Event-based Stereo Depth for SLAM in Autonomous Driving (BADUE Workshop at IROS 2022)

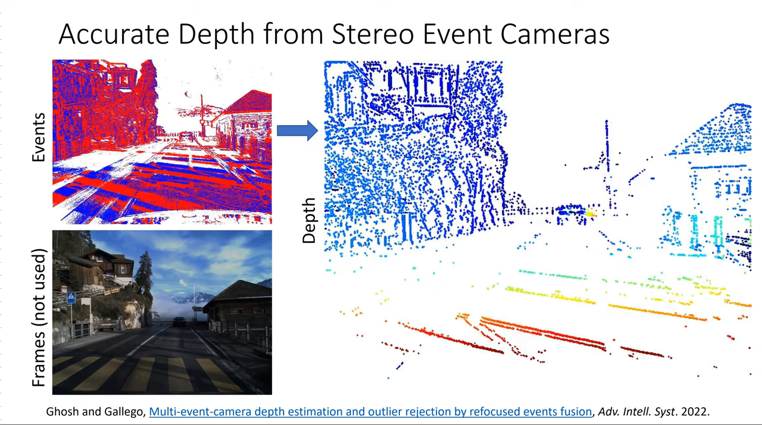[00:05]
In this work, we estimate the depth of dynamic scenes using moving stereo event cameras.
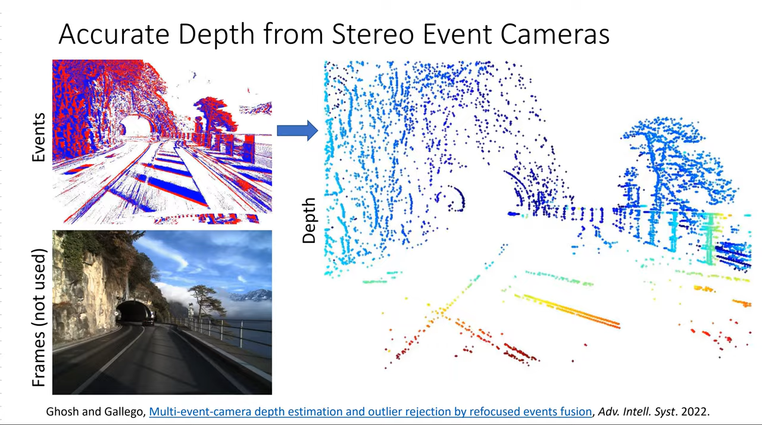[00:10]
The depth map on the right is color-coded with red nearby to blue far away.
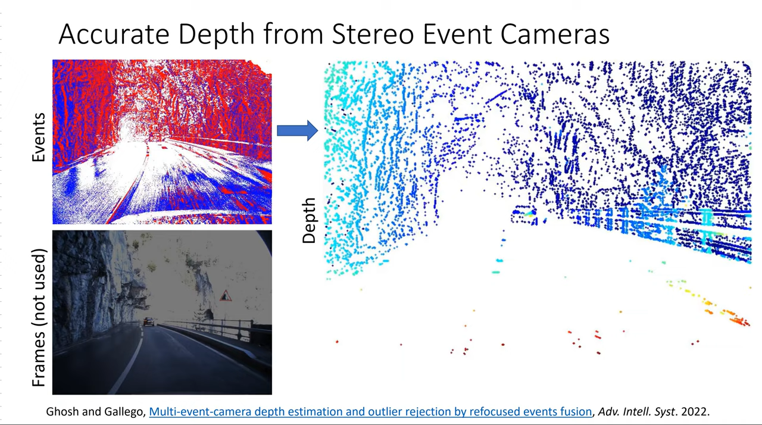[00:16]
Due to high dynamic range,
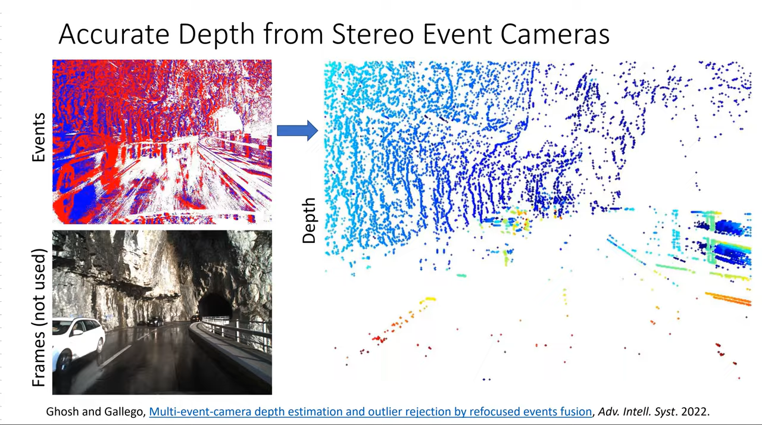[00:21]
the event cameras can better perceive the scene in challenging lighting conditions where the frame-based cameras suffer, for example when it's driving through tunnels.
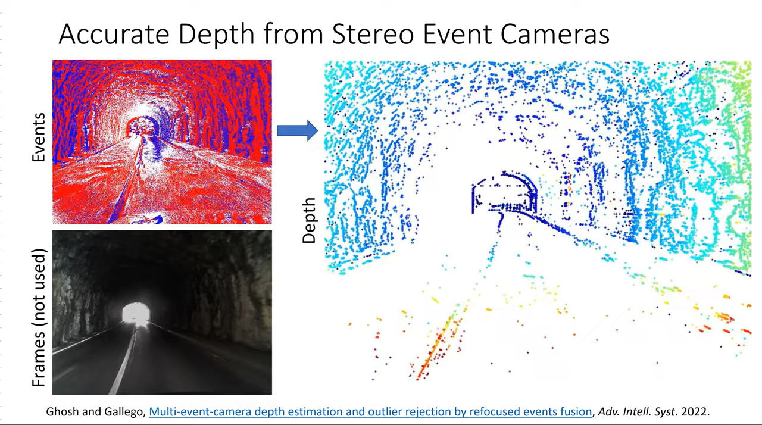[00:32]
An event camera is a novel bio-inspired sensor that only responds to intensity changes in an asynchronous manner, thereby generating a stream of sparse events at microsecond resolution.
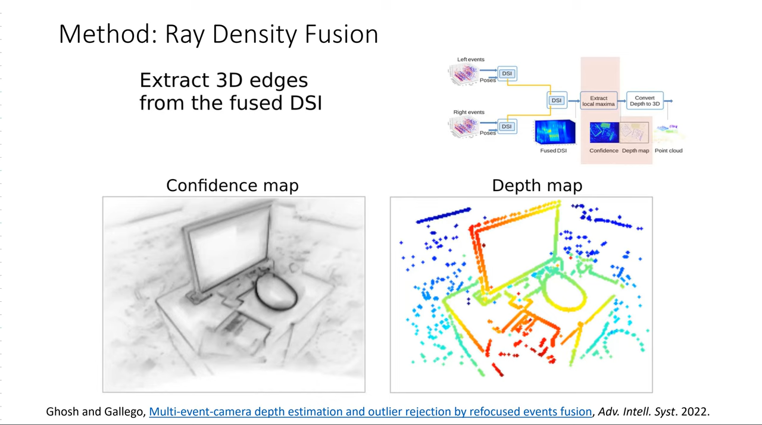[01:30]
We finally obtain a point cloud of the scene from the filtered depth map. We show results on the DSIC driving dataset comprising event cameras with VGA resolution.
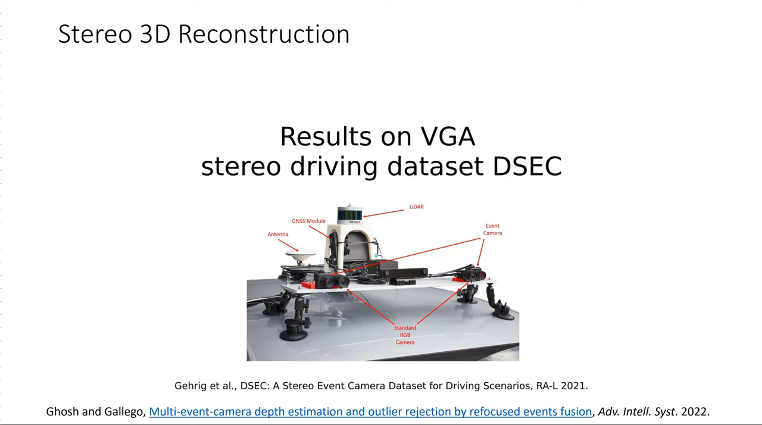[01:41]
We compare our results with the state-of-the-art molecular method EMVS and stereo method ESVO. We can accurately recover more 3D edges than ESVO.
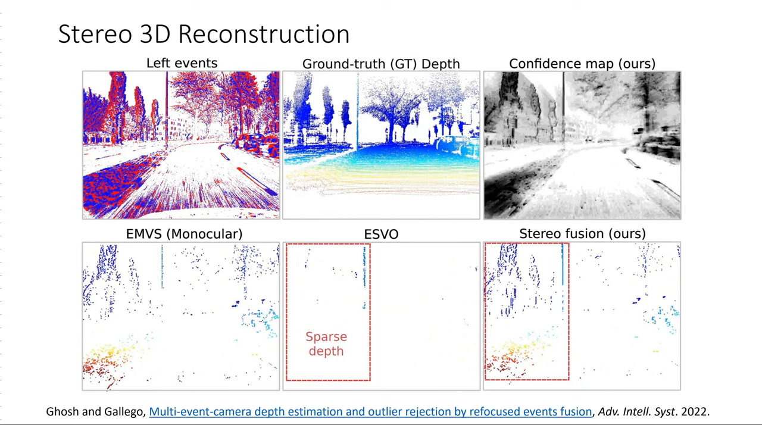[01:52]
Here, we can also recover the building far away although the LiDAR-based ground truth is missing.
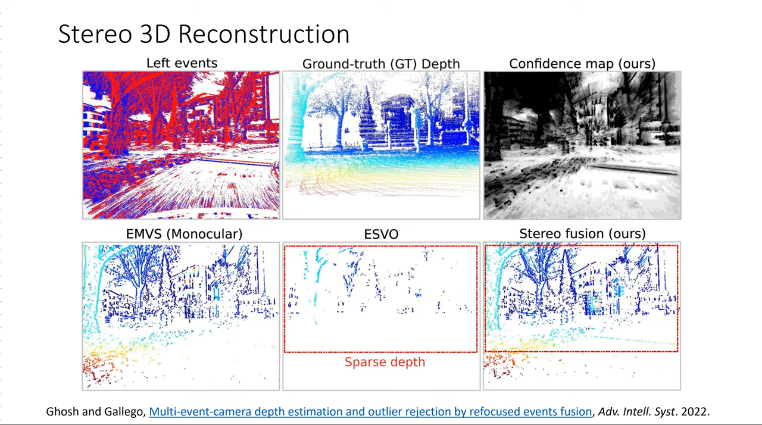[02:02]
Here, our method is the best at perceiving the traffic sign at its correct depth. And also removes outliers.
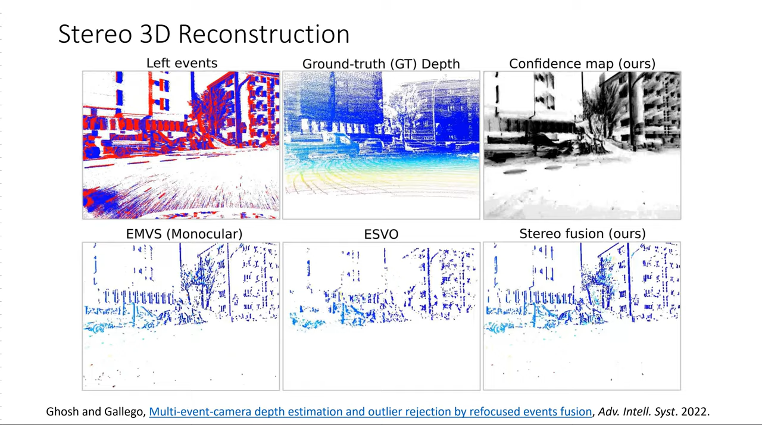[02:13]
We also report results on the head-mounted TUM VIE dataset, the only 1 megapixel stereo event dataset.
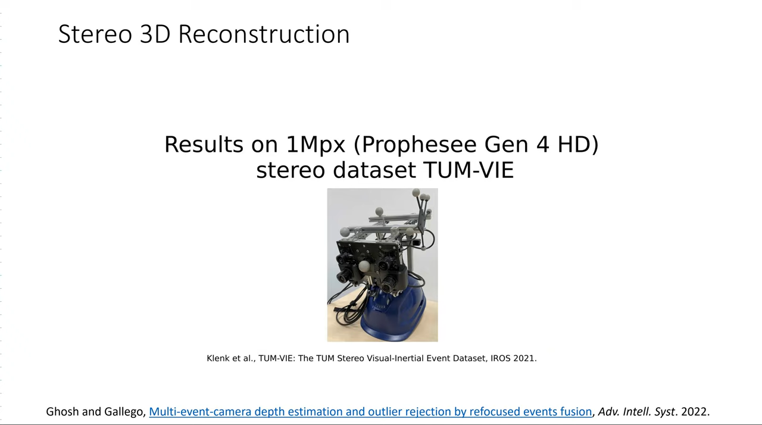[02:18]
This scene is acquired using cameras mounted on a biker's helmet.
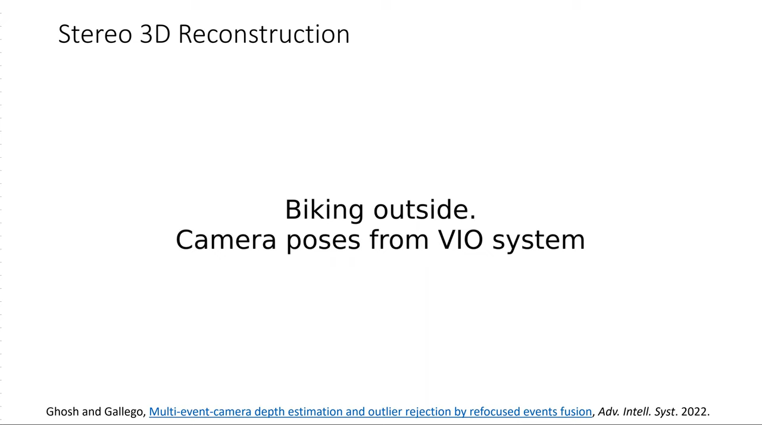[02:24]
Without ground truth from a motion capture system, we pre-compute camera poses using a visio-inertial automotory algorithm.
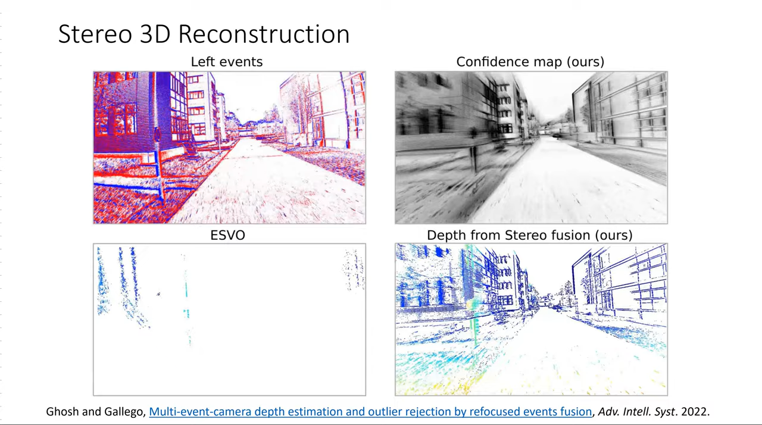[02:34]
Even with noisy poses, we can recover cars, buildings, and trees remarkably well, while ESVO struggles with the high camera resolution.